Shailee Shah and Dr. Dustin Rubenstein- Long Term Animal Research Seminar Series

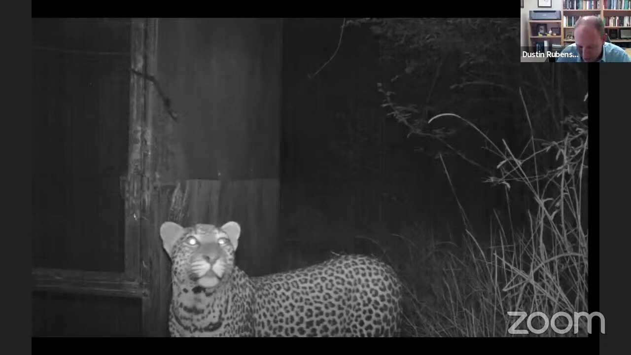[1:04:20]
which is very hard to do in birds from populations that are hundreds of kilometers apart. But we can bring them into these aviaries in common garden conditions. It turns out that common garden conditions sometimes in field aviaries mean common stress conditions, because this leopard was visiting one of our aviaries for a number of nights in a row. But we can look at changes in DNA methylation across the genome and we find interesting patterns like this.